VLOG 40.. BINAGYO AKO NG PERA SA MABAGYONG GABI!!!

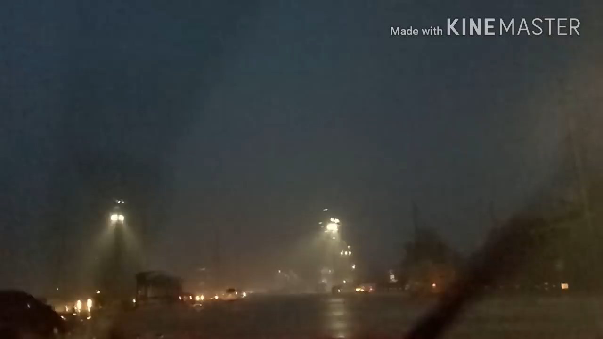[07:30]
Oh my God, sobrang dilim ng kalangitan. Oh my God. Oh my God. Lord, please save us. Grabe to. Woo. Oh my God. Nandito na ako sa Mayros Boulevard at talagang sobrang lakas ng ulan.